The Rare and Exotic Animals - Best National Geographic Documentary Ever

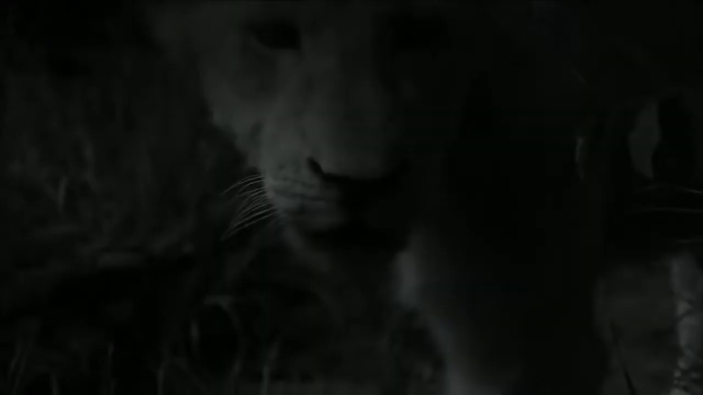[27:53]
Their soft calls tell their cubs it's safe to come out.